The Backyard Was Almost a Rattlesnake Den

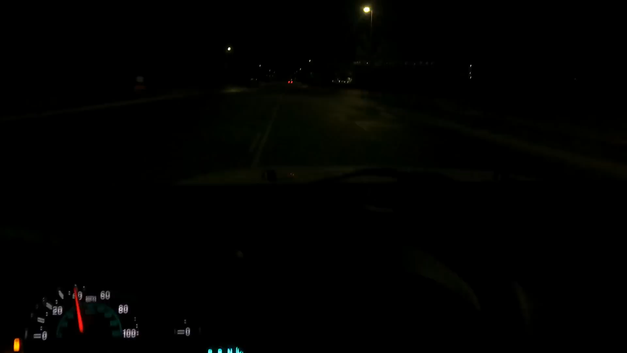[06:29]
Right I'm headed this direction and my fuel light is on so I'm